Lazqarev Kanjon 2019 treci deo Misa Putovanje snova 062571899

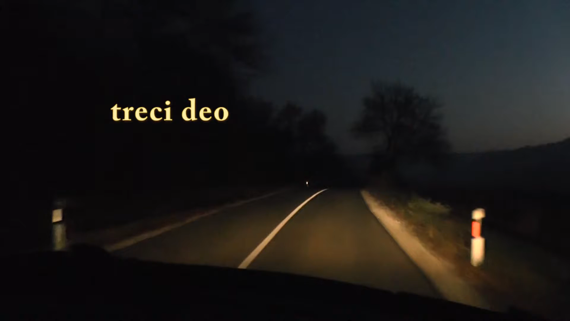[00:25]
Evo, posle sat, skoro sat vremena i pređenih
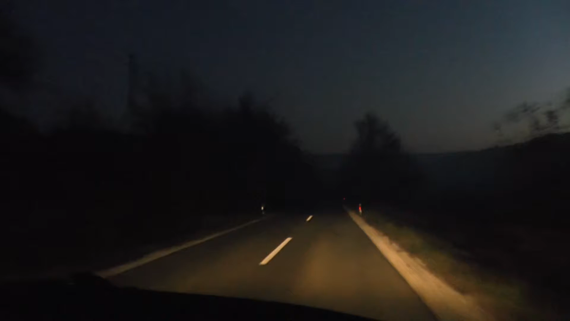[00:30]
67 km mi napuštamo Sokobanju, krećemo prema Boljevcu. Ovo mesto kroz koje prolazimo jeste Nikolinac. Jutro je na putu do Sokobanje na par mesta smo imali jako napodnu vremensku priliku,